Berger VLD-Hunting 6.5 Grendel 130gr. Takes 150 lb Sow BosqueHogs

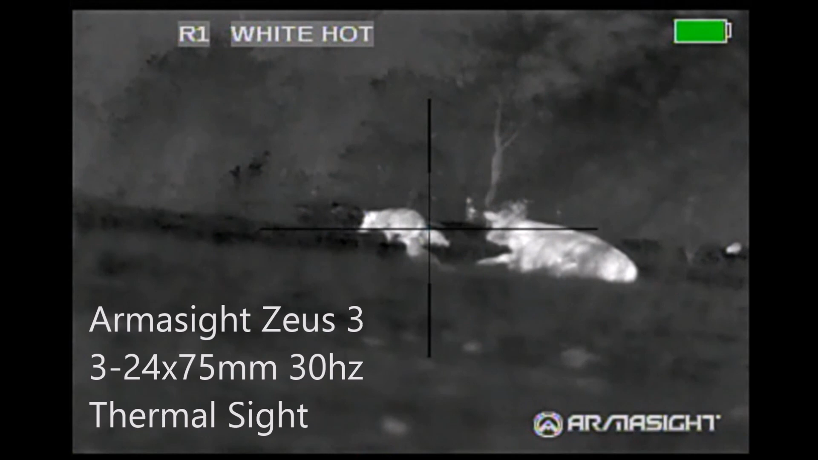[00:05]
We were about three and a half hours into the hunt when the Hessian spied these hogs.
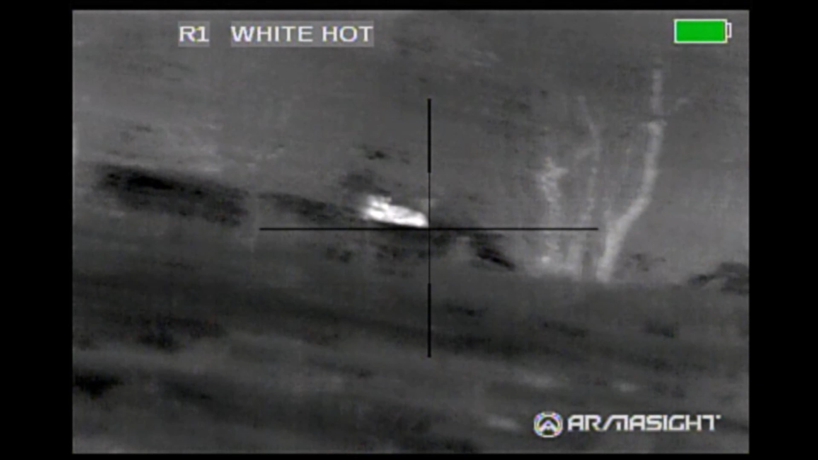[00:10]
So got on the rifle, got a quick video of them.
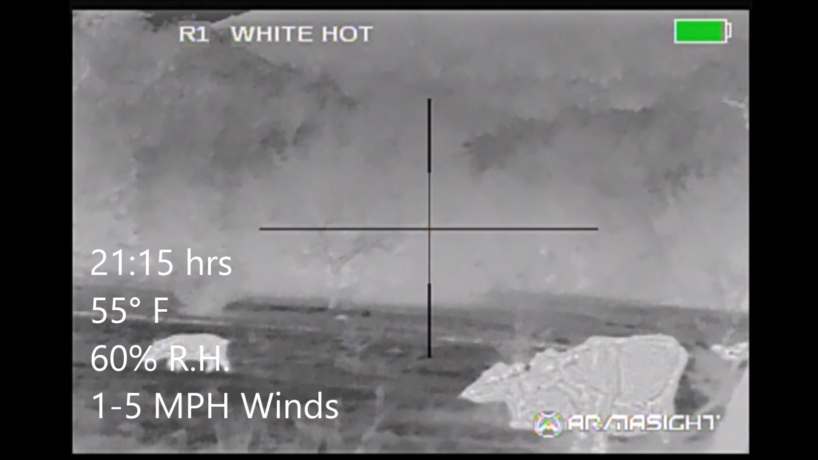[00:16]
Now I've changed over to my shooting sticks. The wind here is blowing from right to left and as a matter of fact it's blowing right
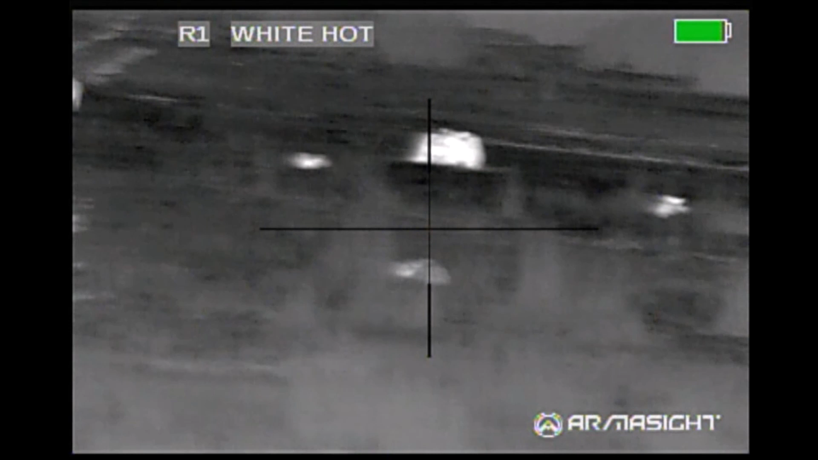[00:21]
down this road and this hog right here alerts on us, makes a sound and all the other hogs start running.
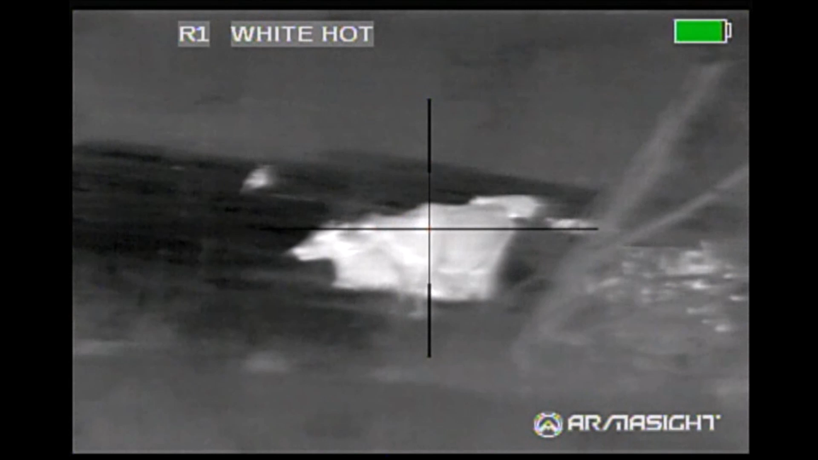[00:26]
At this point we think our hunt is blown.
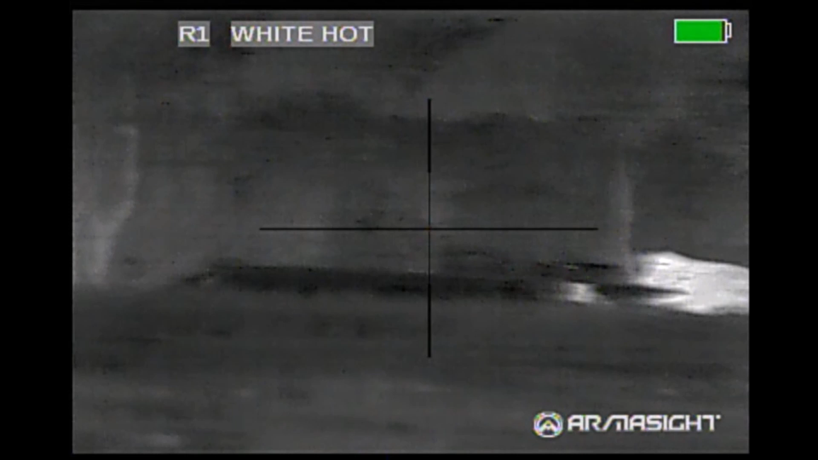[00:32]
I start scanning looking for any hogs that are straggling behind seeing what the cattle are doing making sure that none of the cattle
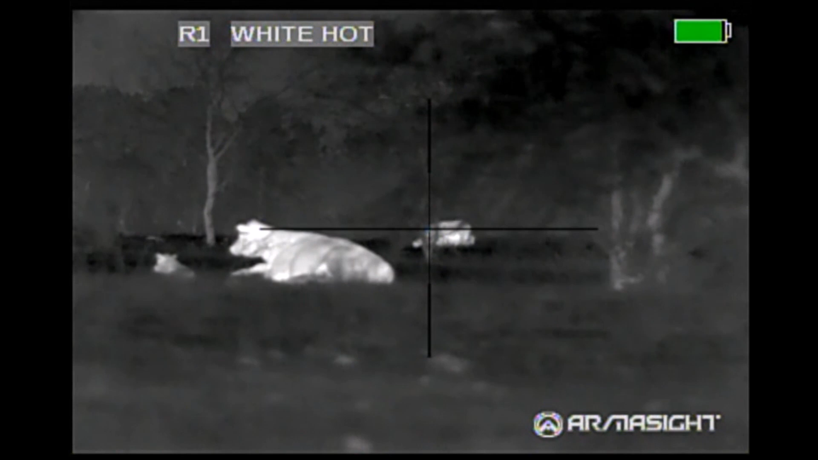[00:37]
are startled at the same time and it looks like all the cattle are staying in place.
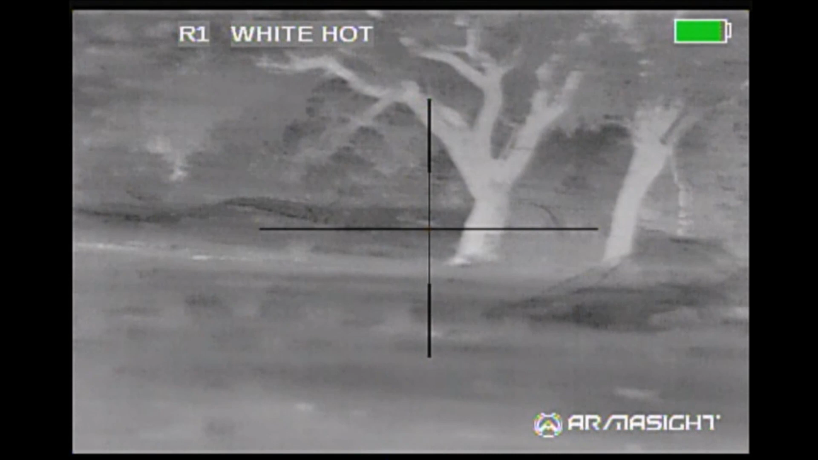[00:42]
They don't seem to bother by the hogs running. They haven't been bothered by us approaching. I see the picklets here so it looks like maybe some of the hogs are staying behind. Scan again to make sure that the cattle are staying in place.
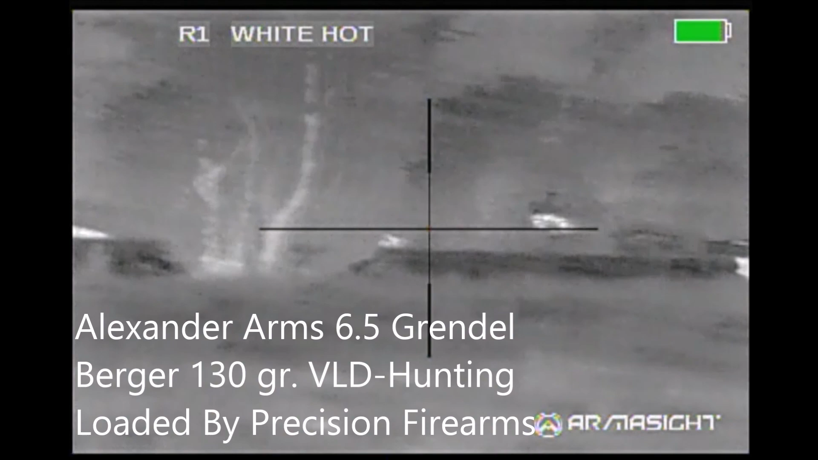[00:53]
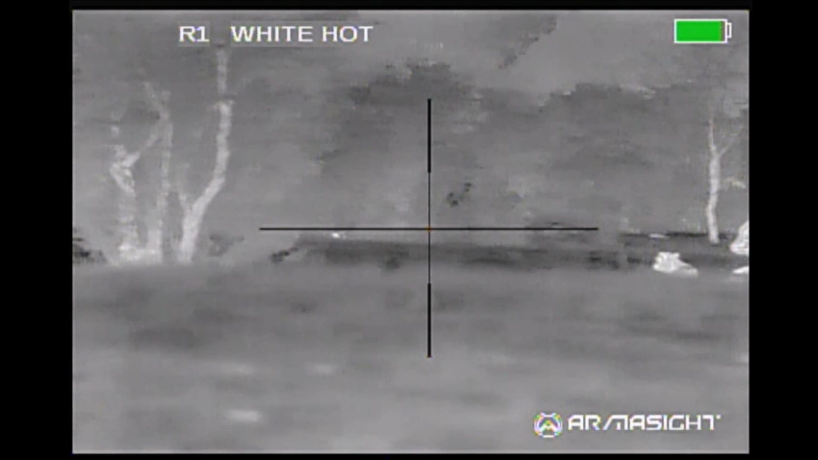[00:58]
I lose that hog, so I scan back and forth.
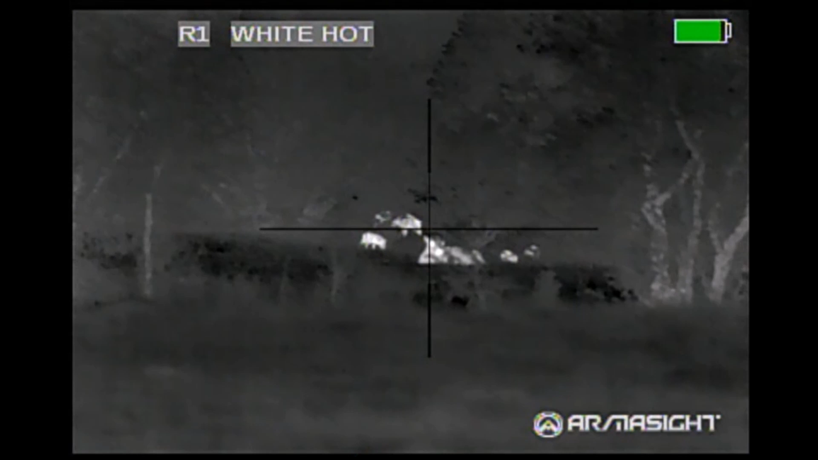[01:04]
See this piglet, think I'm going to do this piglet then I see a bigger sow behind it. I wait for her to clear the cow. Wake up the cattle and drop the hog in place.
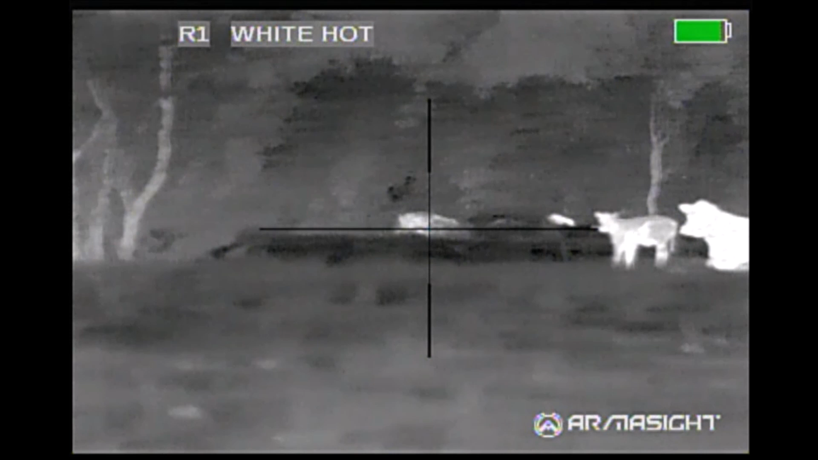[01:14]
And this one last sow got away cleanly as well.
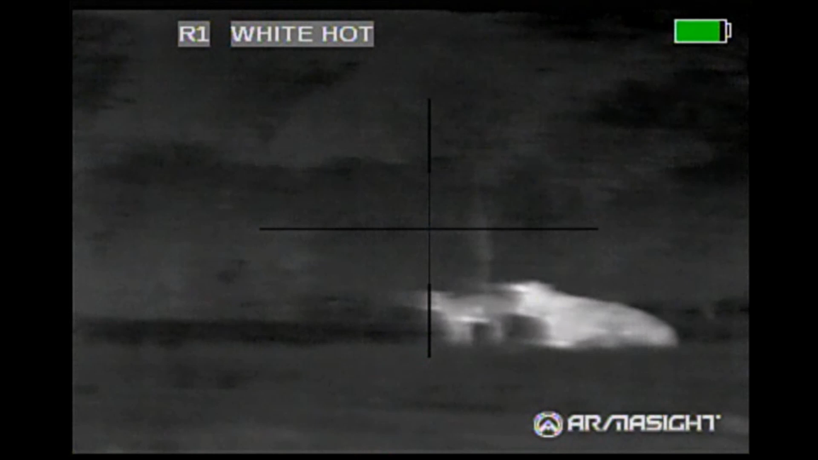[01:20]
Scan back around, no more stragglers. All the cattle are doing fine.
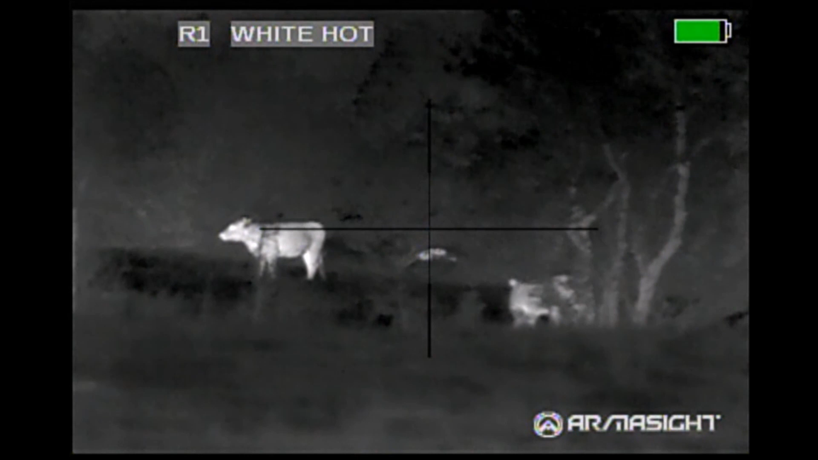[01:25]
My hog is doing the curly shuffle and these two cattle actually ended up laying back down right in place where they were.
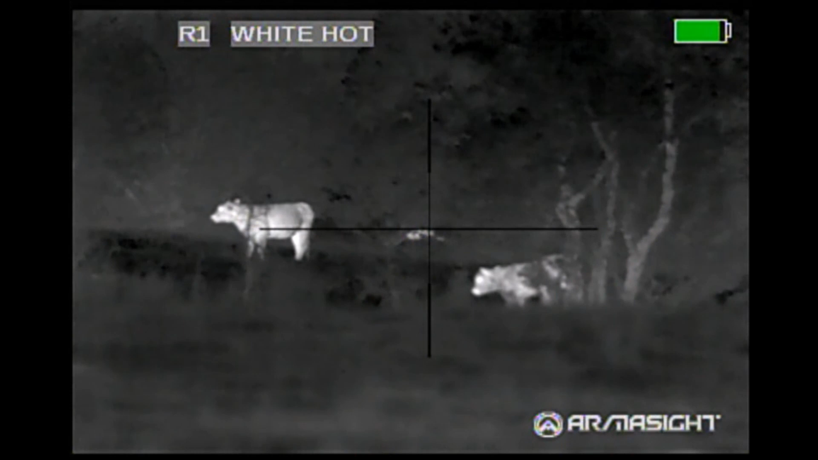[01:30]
Well we decided that maybe the hogs had come back.
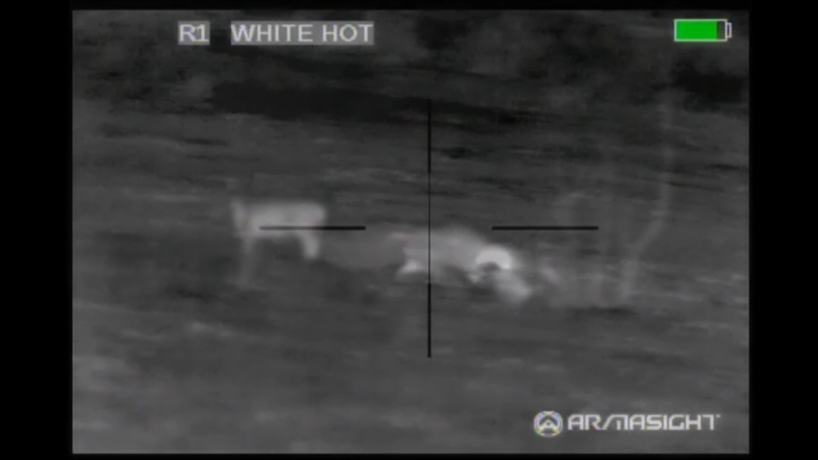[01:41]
We'd only fired one shot and so we moved about 150 yards downwind and waited
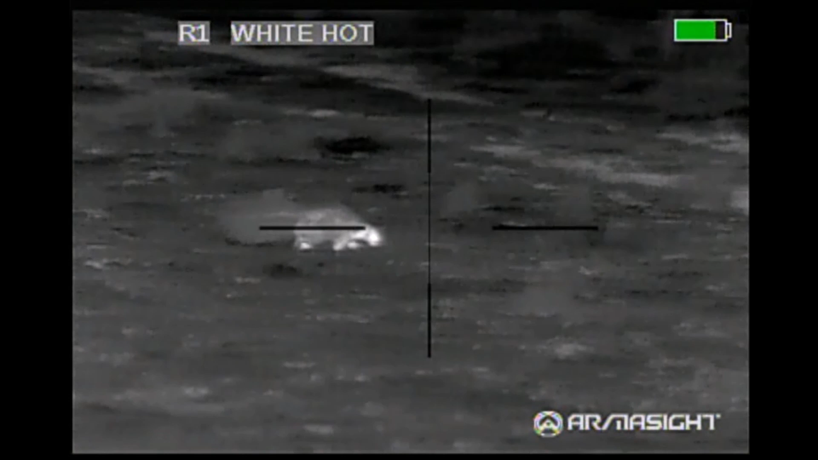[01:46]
for the hogs for about an hour or so watching some of the wildlife go by.
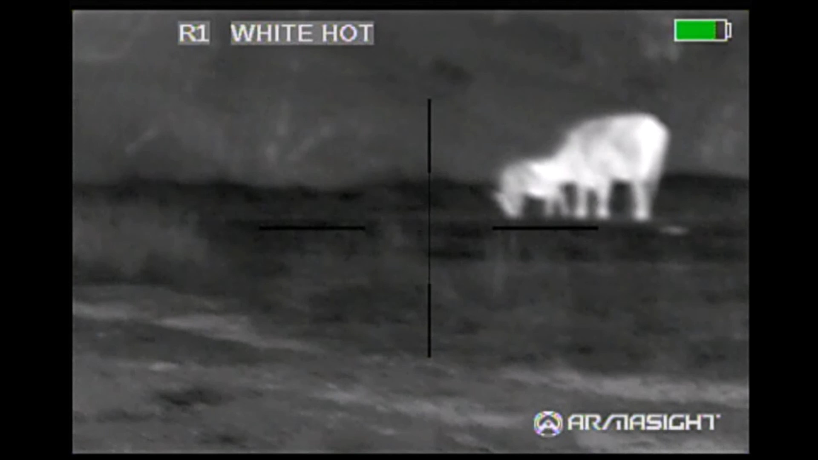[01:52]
Watching the mama cows clean their calves
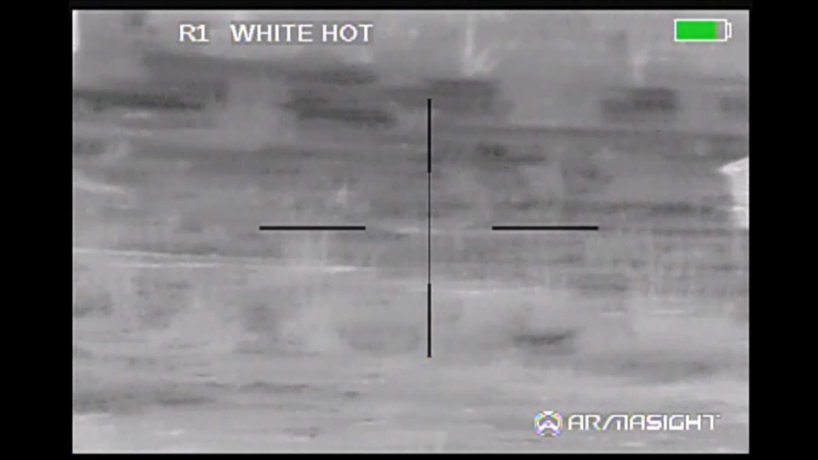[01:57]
and watching the cows be bedded down.
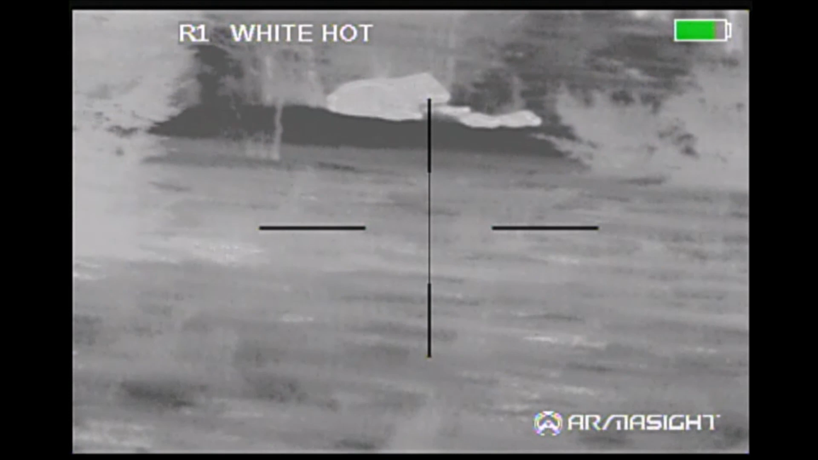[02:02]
But the pigs didn't come back so we went ahead and went looking for the sow. Found her, put a firefly on her to mark her spot so that